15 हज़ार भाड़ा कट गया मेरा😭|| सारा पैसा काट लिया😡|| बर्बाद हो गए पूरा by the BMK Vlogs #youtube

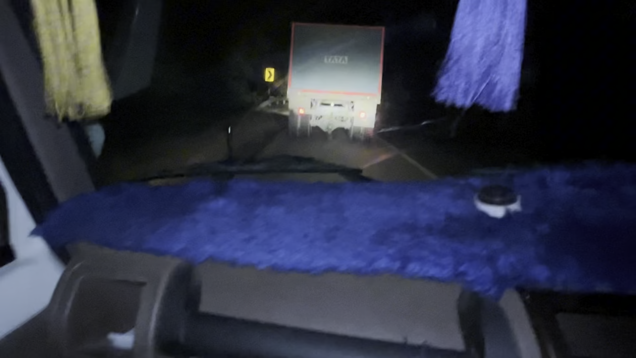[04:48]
उतर रहे है उतरने स्टार्ट ही किया खूल तर उतर है घाटी और यहां से 10-15 km और है गाटी और देखिया हम पर टर्निंग है
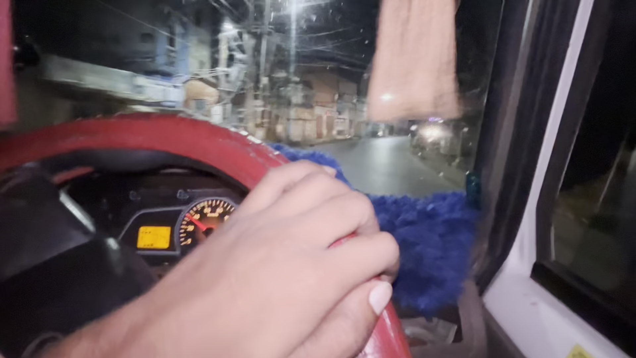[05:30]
और यहां से मंडी सर्फ तीन किलोमेटर है यह गली में को तीन किलोमेटर जाना पड़ेगा और आज कब लोग इतना खास नहीं बना पाए क्योंकि बहुत सरा